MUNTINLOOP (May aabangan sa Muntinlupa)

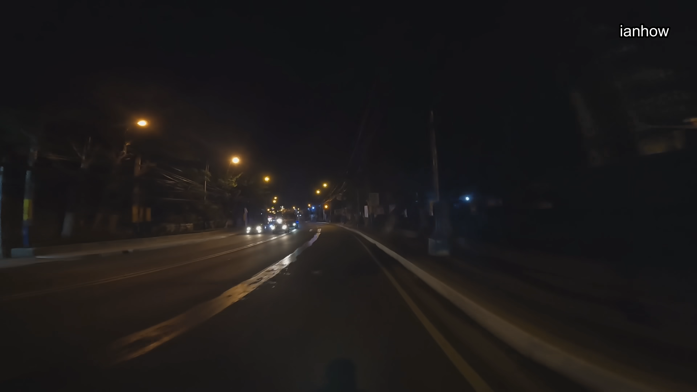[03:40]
Tapos napuntang tayak hill. Yung ngayong gabi nga, dapat uulitin ko yung ruta namin kahapon nito. Kaya lang, madilim daw dun sa may daang Reyna. Kaya nagdalawang isip ako.
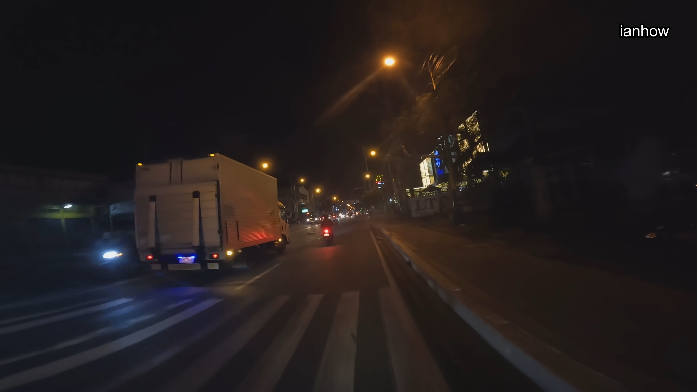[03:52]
Dito na lang muna tayo. Dito, SM Munting Lupa.
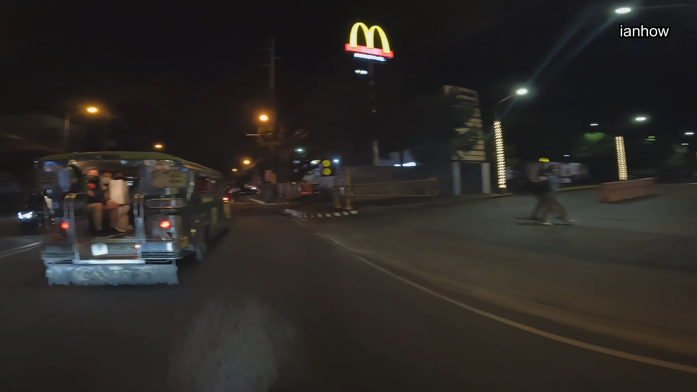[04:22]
Andito na tayo sa Tunasan, Munting Lupa.
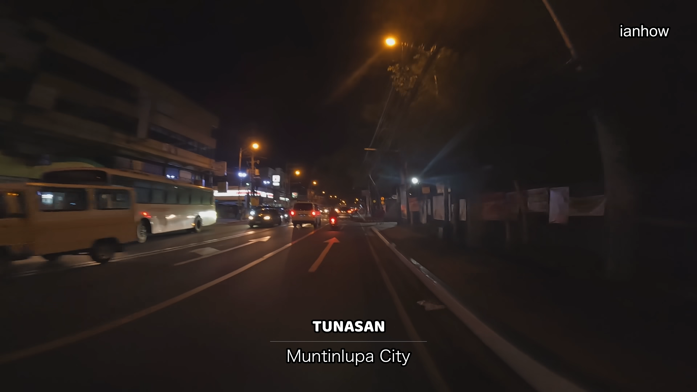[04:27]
Kala mo taga rito eh. So, konti na lang to. Paglampas ng SM Munting Lupa, konting kembot lang.
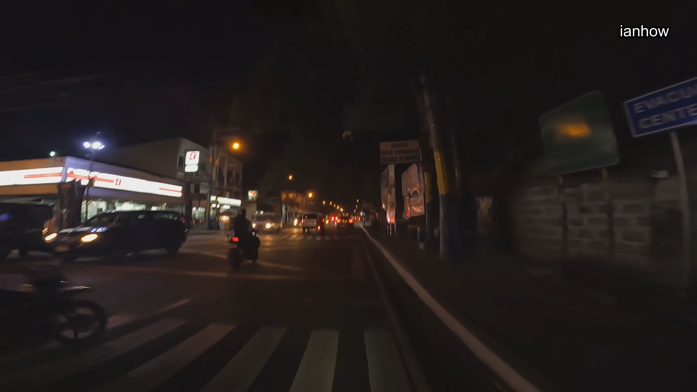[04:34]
Tapos boundary na ng Munting Lupa at San Pedro. Etong ruta na to, familiar lang ako rito kasi pag naglalaguna loop, eto yung ruta. Dito dumadaan sa National Highway. Ah, teka nga pala. First time natin dito magdapatan ng kasabihan sa Munting Lupa. Huwag yung makakalimutan mga kapot-pot. Dapatan ng kasabihan ng mga kasila. Mag-comment, mag-like, at subscribe.
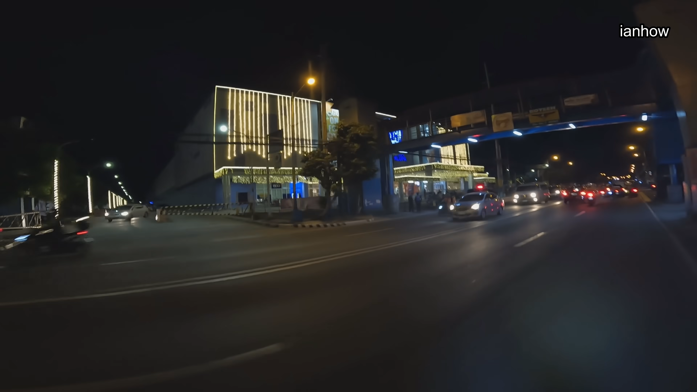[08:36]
Oh, nakabarga tayo ng SM Center Muntinlupa. Ang lapit lang nito.
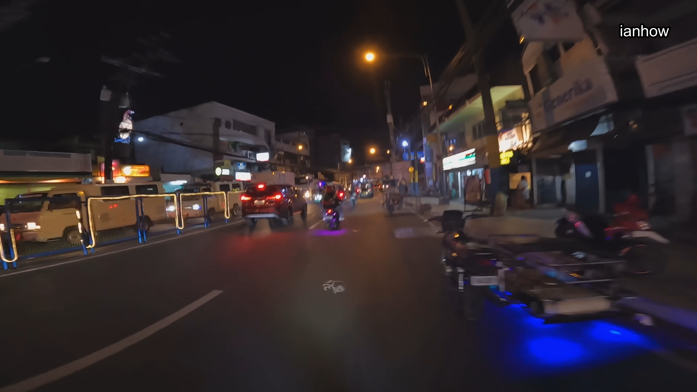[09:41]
Pero itong kahabaan ng National Highway hanggang dun sa may dulo ng hanggang dun sa may boundary ng San Pedro,
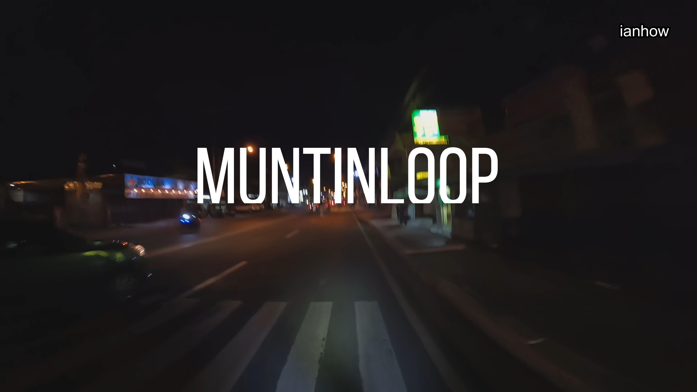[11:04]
Muntin loop. Maliit na loop lang. Ayun na, pagdating dito, tanaw ko na yung S-Lex, oh. Hindi pala, natakpan ng jeep. Pero kanina, nakikita ko na.
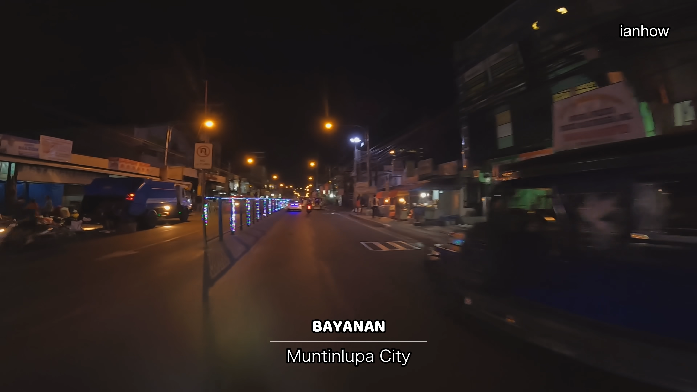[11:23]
Anong lugar ba to? Bayanan, tama ba? Ito ba yung bayanan? Muntinlupa? Bayanan nga, tama. National Road, Bayanan, Muntinlupa. Ayun pala yung magkakasunod dito. Bayanan, Putatan, tapos Tunasan, tapos San Pedro. Ganun pala yun.
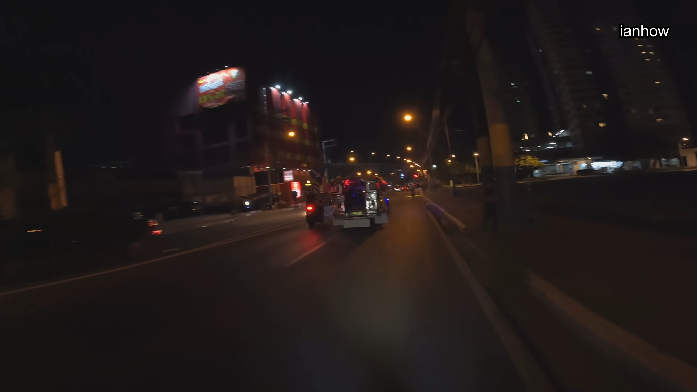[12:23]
Yun, ito medyo mas malapit na. Mas kita na natin yung Skyway tsaka S-Lex. Dyan na tayo mag-u-turn sa may Petron, tapos balik na.
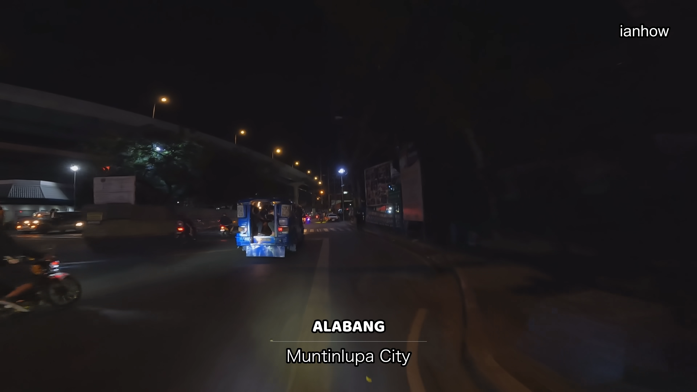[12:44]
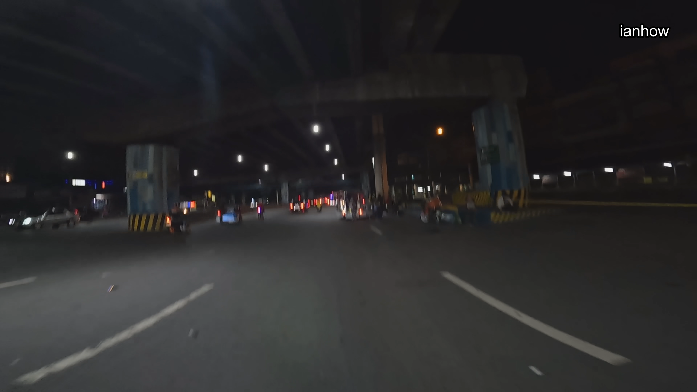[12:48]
Mula Lapang. Yan, hanggang dito lang tayo. Tapos U-turn tayo, balik na. Yun lang muna tayo. Dito lang muna. Yan na, pabalik na to. Diyan sa kanan na yan, ano papunta ang Feeling Best sa Lapang. Ayun, ang building na yun, no. Malapit na malapit lang.